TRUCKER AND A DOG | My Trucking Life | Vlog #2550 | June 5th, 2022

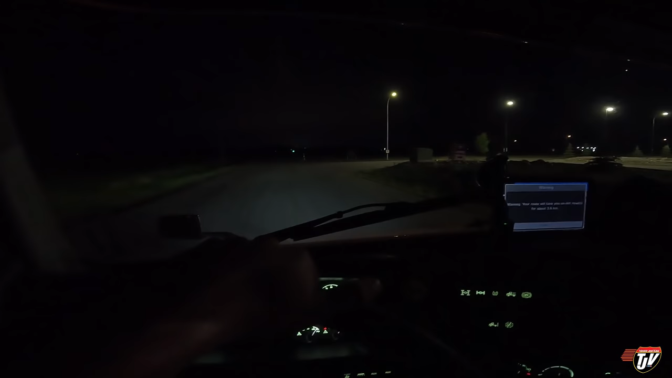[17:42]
I never knew it was here. Huh. Well, we found it. Hopefully, they'll be parking here for us. This is going to be just around the corner from my delivery tomorrow morning. This is perfect. Got a Burger King here. And we got a Tim Hortons here. Truck parking. Diesel fuel over there. Wow. This is something they needed because Red Deer was always lacking in truck parking.
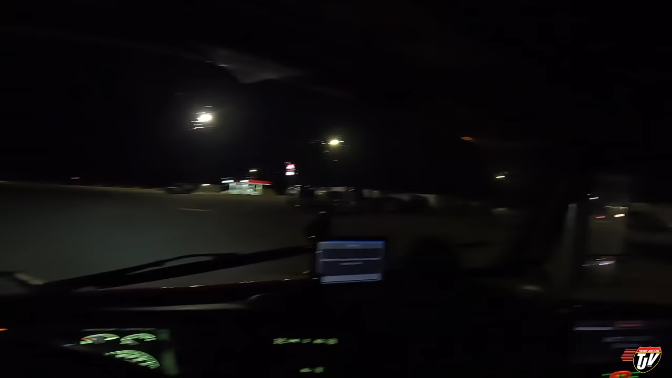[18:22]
Now, we can have our pick. Nice. I want to park right here. Oh, I don't want to blind this guy. There we go. Turn the lights off. Nice. Here we go. Right in here.
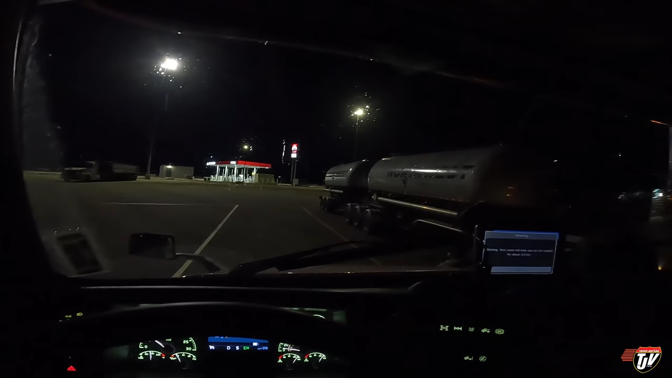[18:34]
I choose this spot. I think it's a good spot. Very nice.